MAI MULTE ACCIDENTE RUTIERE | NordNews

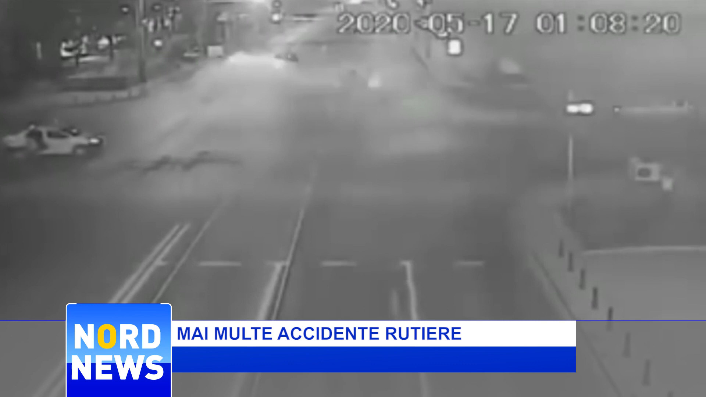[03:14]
Au fost implicate trei automobile, iar în urma impactului două persoane au decedat și patru au ajuns la spital. Șoferul s-a dovedit a fi un participant la curse auto.